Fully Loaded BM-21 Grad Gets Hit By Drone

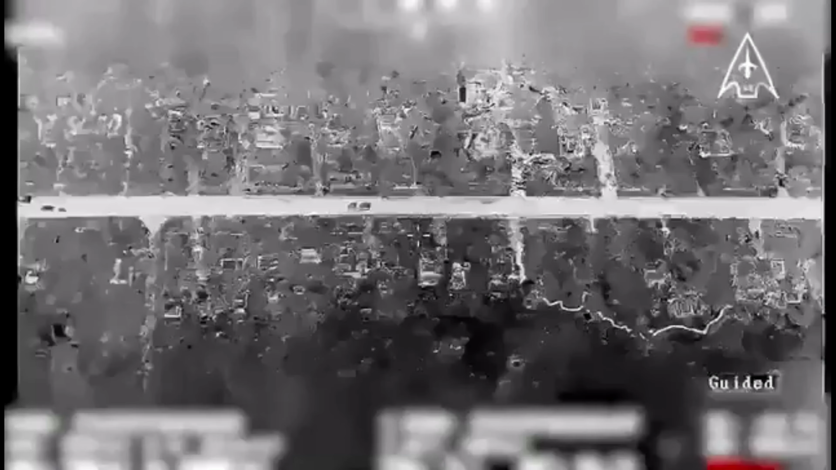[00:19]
resulting in very little that is needed for a chain reaction.
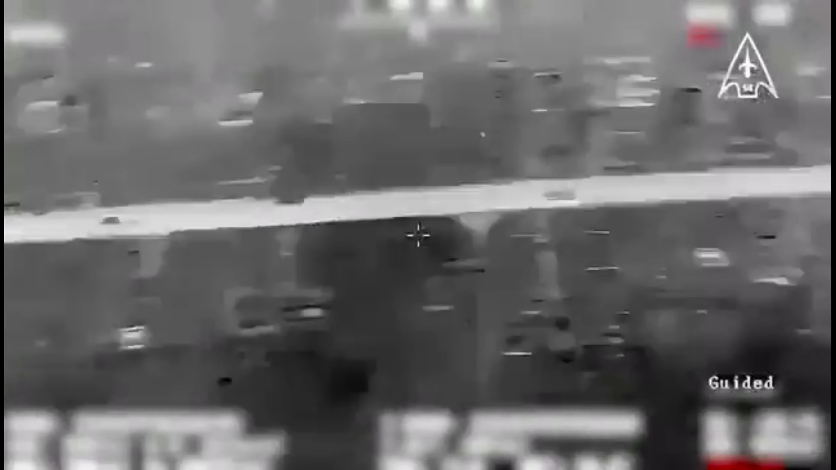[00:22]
Here Russia tried to use the night as defense,
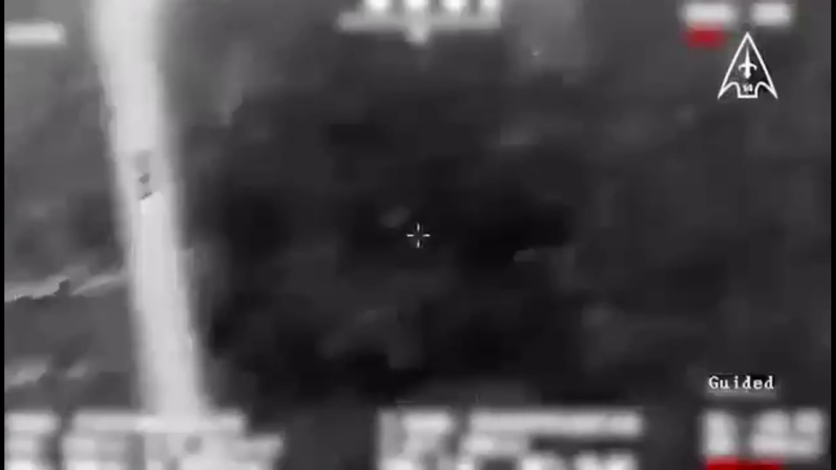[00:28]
however getting spotted by Ukraine's drone surveillance, which called an FPV drone strike to take care of the problem.
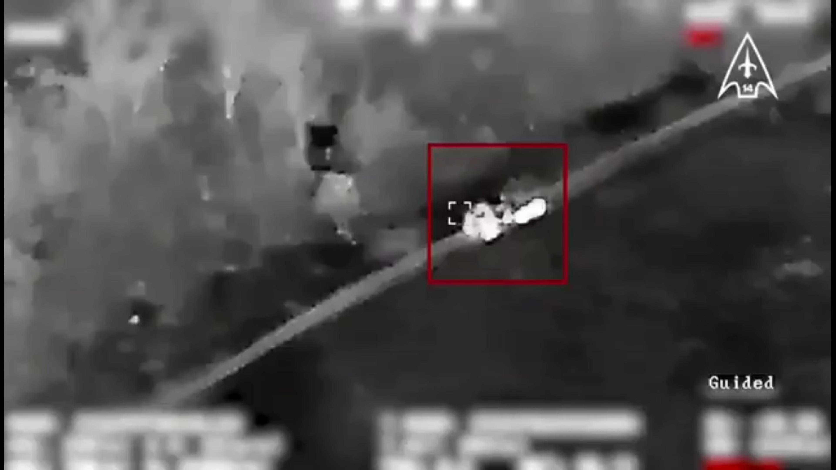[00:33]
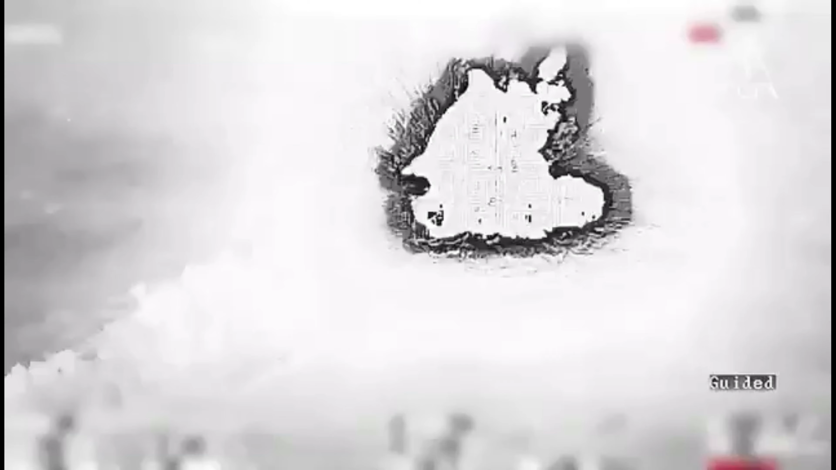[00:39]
With the drone hitting the rockets, blowing up the system and rockets in one swoop, leaving less for tomorrow. That's all I had for this video.